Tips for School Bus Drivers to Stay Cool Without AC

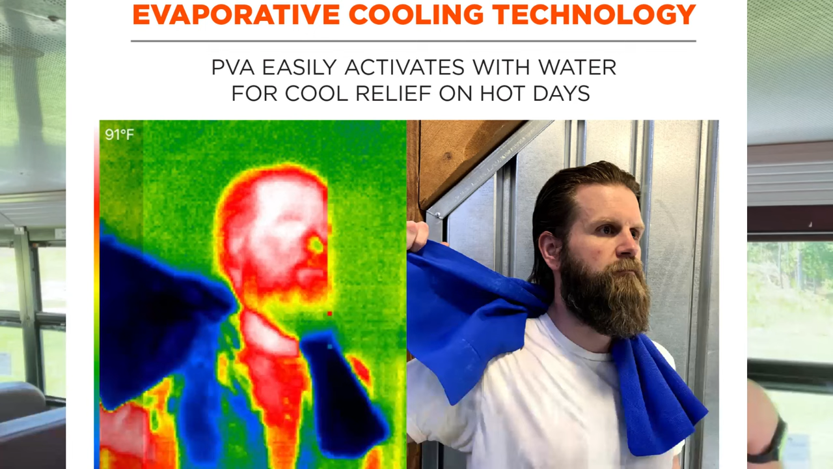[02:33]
the water evaporates slowly which creates a cooling effect on your skin. The towel stays cool for several hours.